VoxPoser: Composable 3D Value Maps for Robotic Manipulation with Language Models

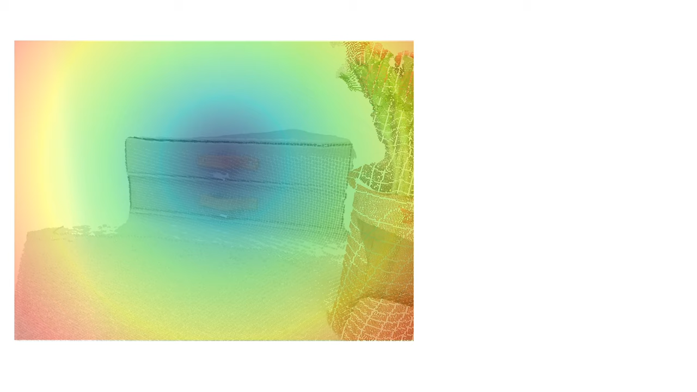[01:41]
In addition to labeling affordances, voxposer can also label constraints in the scene for instructions such as, watch out for that vase.
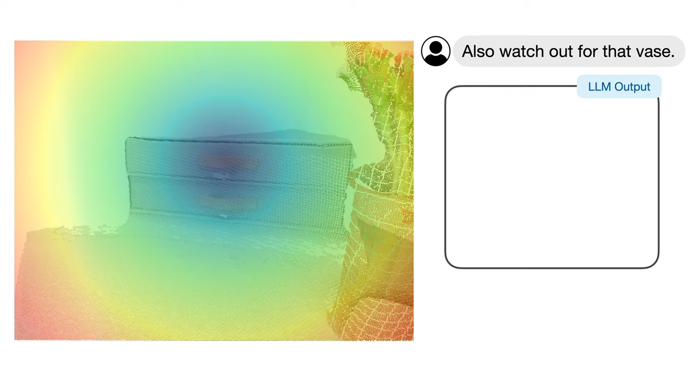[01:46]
Similarly, an empty voxel map is initialized.
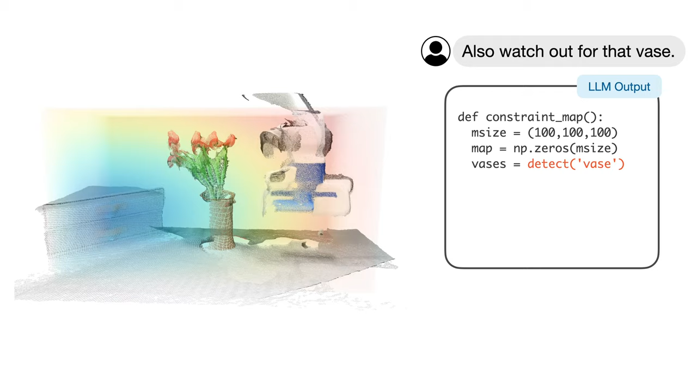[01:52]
The vase is detected using the visual language model, and its occupying voxels are being assigned a low value.
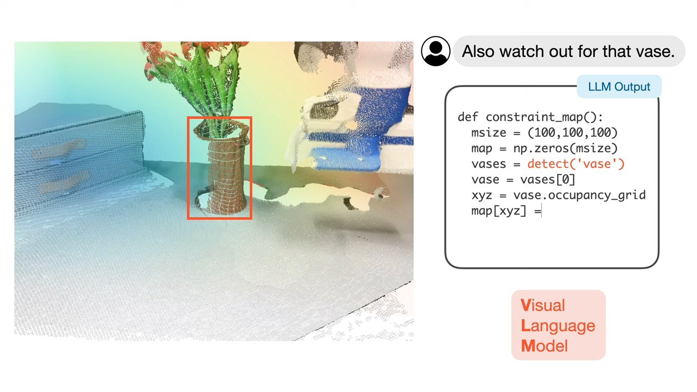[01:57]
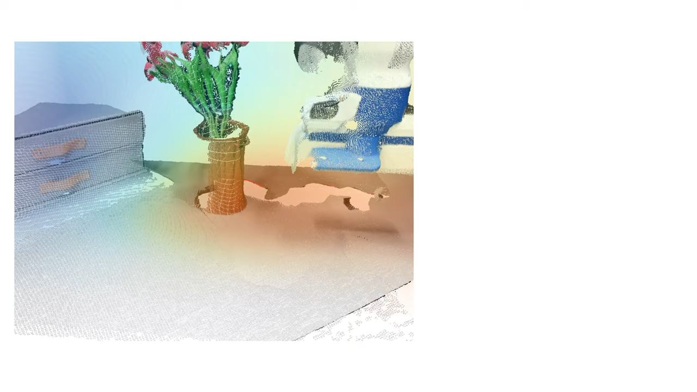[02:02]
Finally, all constraint maps and affordance maps are composed together to form the final value map.